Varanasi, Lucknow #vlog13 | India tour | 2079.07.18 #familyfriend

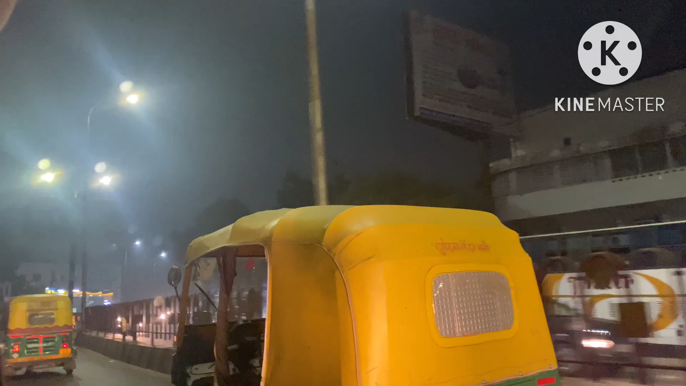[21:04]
राति पनि यति त हल्पहल छ, रातिको 12 बजी राख